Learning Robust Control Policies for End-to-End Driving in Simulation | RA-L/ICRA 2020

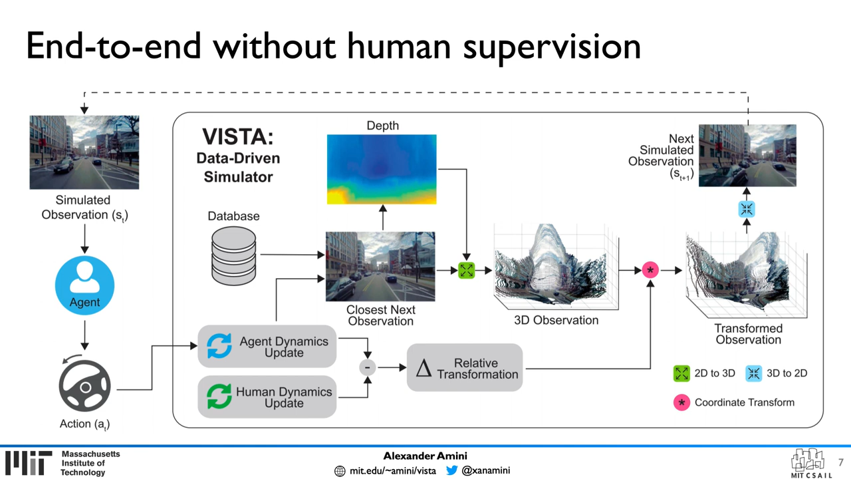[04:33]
agents can move within vista by leveraging a database of driving scenes and monocular depth estimation let's now walk through how our data data-driven simulator actually works and can synthesize these new observations for the agent step by step
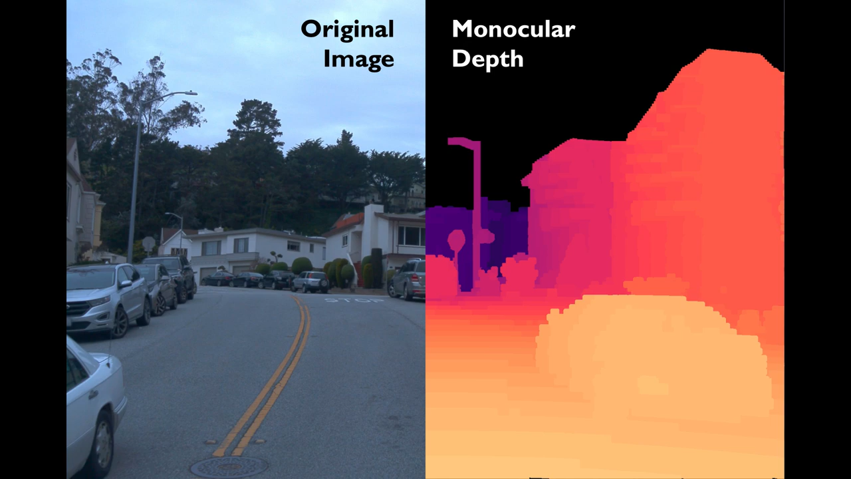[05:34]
pixel in the scene we have information on its color as well as its depth with this combined information we can project every pixel in our image
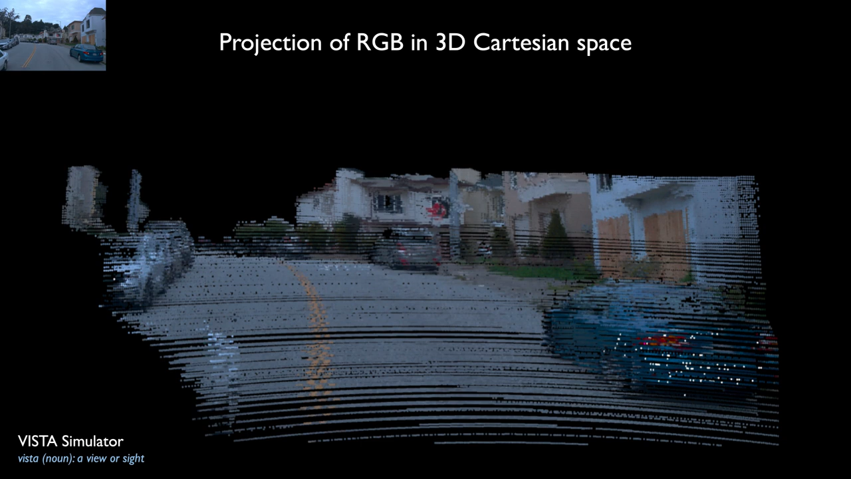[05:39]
out into three-dimensional cartesian space in
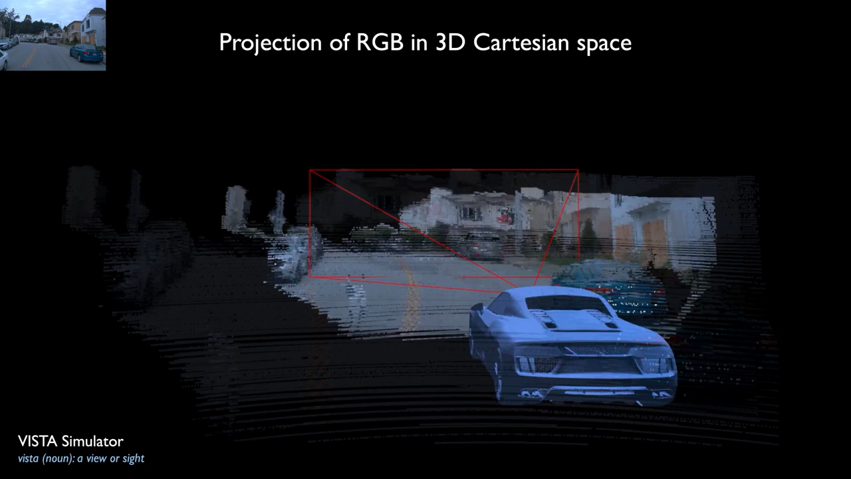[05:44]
fact from extrinsic camera calibration we even know exactly where the vehicle was in this new projection and we can visualize it
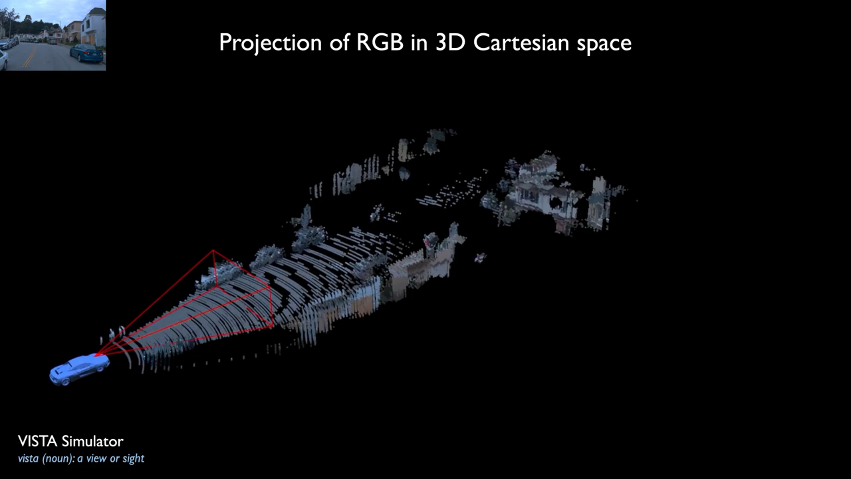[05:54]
as well as the scene from many different new viewpoints or vistas furthermore rigid
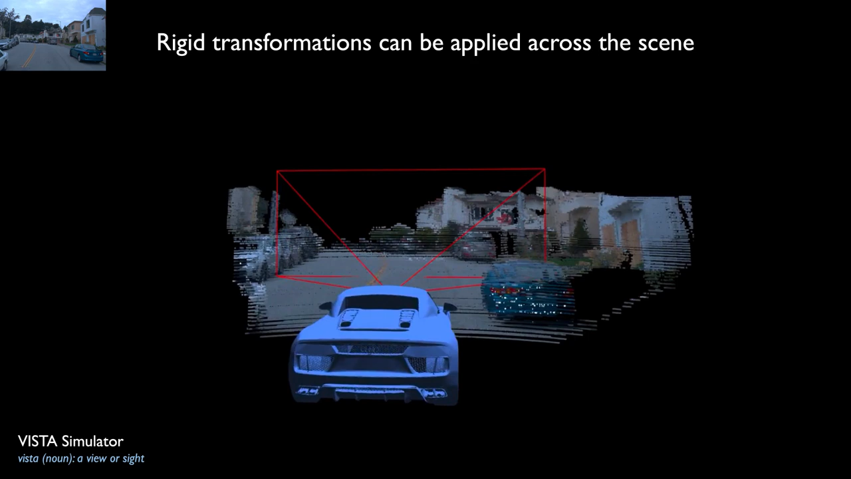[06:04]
transformations such as rotations and translations of the scene can be easily computed relative to the original camera placement and we can even spawn new virtual agents into this scene here illustrated as this green vehicle and synthesize its viewpoints as it moves through the scenes by way of lateral and longitudinal translations as well as rotations these agents can also have
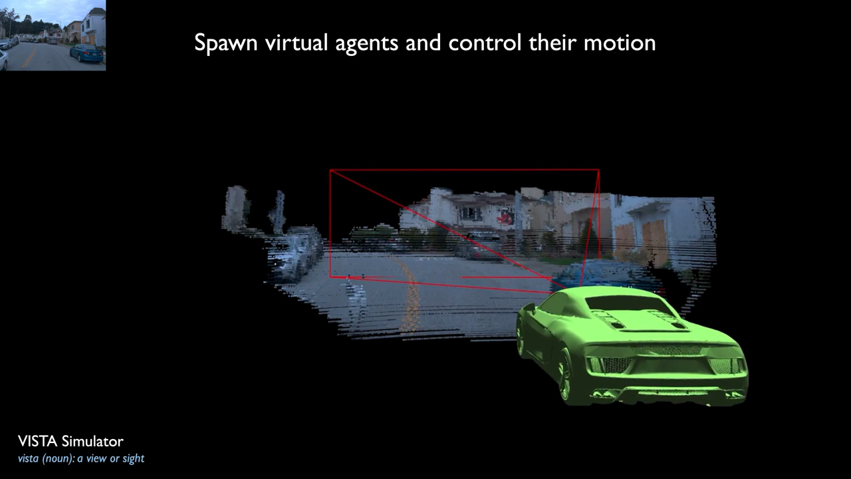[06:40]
new virtual camera locations we can spawn more cameras or even multiple agents into the scene while projecting these views back into the frame of each of their virtual sensors this process is repeated frame by frame
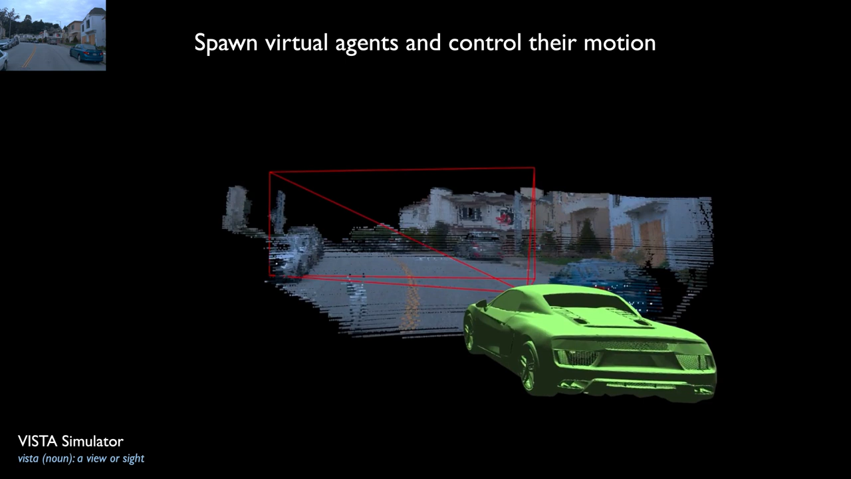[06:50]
to synthesize photorealistic scenes with dynamic agents objects and sensor placements